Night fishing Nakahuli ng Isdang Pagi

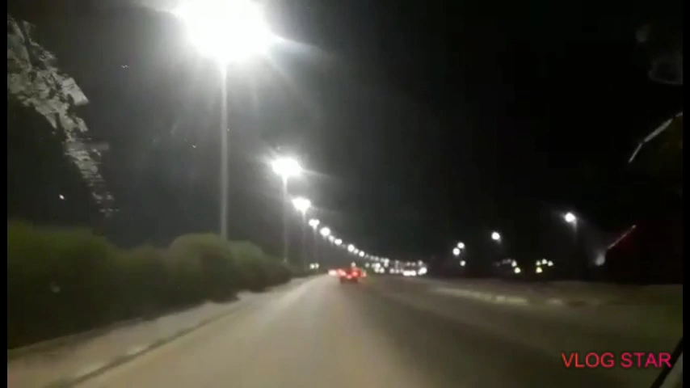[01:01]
napakaliwanag ng Saudi paggabi kahit wala kang headlight. Muro kasi kuryente rito. 10 meters, what? Ilaw. Oh, sa atin dito may checkpoint eh, no? Baba ko muna.
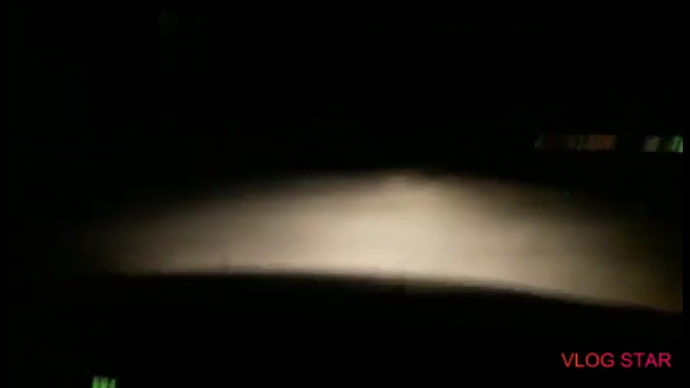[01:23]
Yan mga kapanayag, dito na tayo ngayon uli sa dati. Madilim ang buha. Kailangan dito
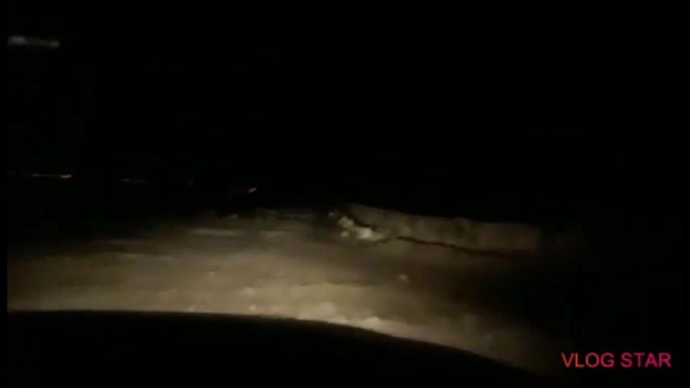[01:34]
yan. Nasa pisngi na po kami ng buwan. Kung yung kotse gamit natin, puro sayad na sa ilalim.
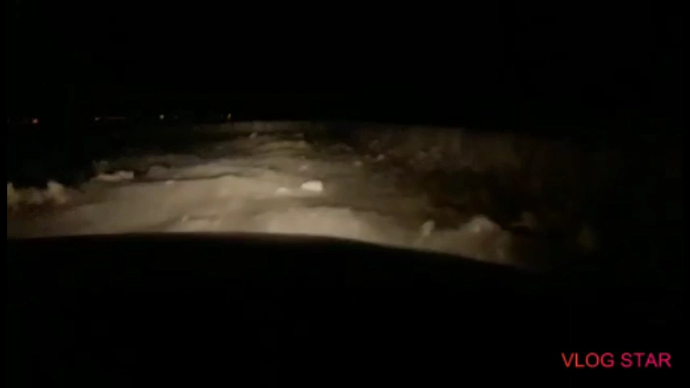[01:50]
Yung tatlo lang sa likod, diyari na. Sakay doon. Masayad. Dito na lang. Tutok mo na lang. Tutok na lang na. Yan. Tatawid-tawid pa tayo. Yan. Yan na.